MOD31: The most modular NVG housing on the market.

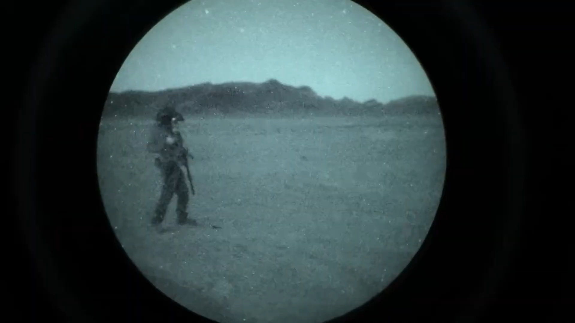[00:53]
Feel free to ask any questions about this process if you're concerned. The Mod 31 is an American-made injection molded polymer housing.
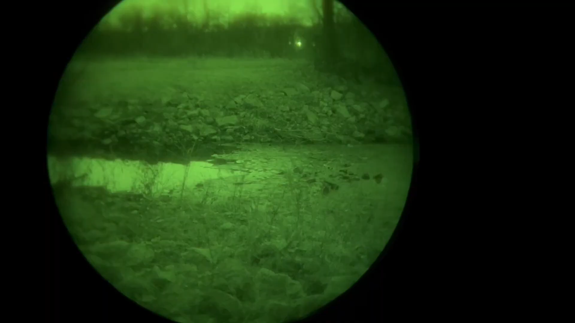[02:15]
but I have used both. To change glass type, you just need to swap out the individual pods.
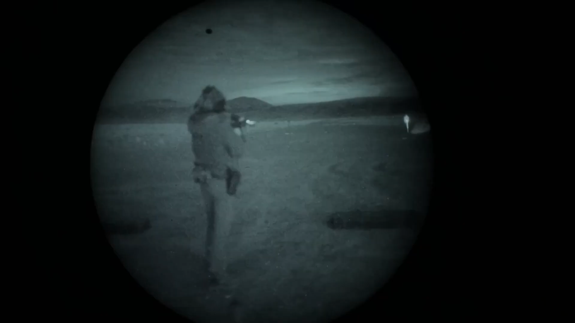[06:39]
And, uh, like they weigh a panel bridge set up can weigh as much as literal quads, you know, like GPMVG 18s or APMVGs. Like they are heavy. And, um, while they're not, it's not horrible, you know, like I've ran quads before I ran panel bridge for a long time.
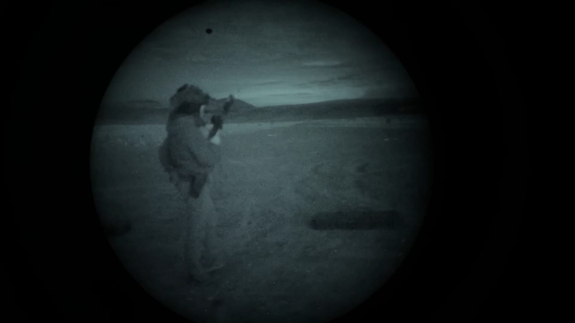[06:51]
And you figure counterweight set up, you'll be fine. Less weight's always better. And this just, this just feels nice and lightweight.
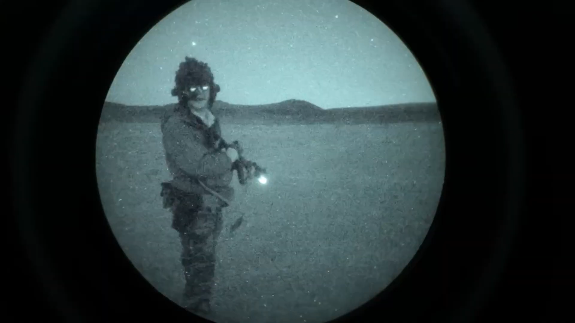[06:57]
It feels like a nice lightweight pair of binos. Um, dovetail design's great.
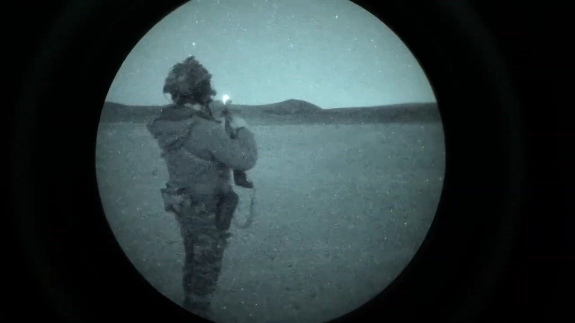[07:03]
It feels nice and rugged clicks in super well. I love the, uh, tension or sorry, the bungee corded links.
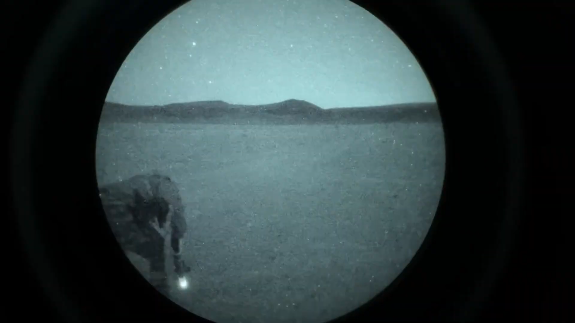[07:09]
They're so sleek. Um, so intentional. And I love how all the tension on this is like adjustable.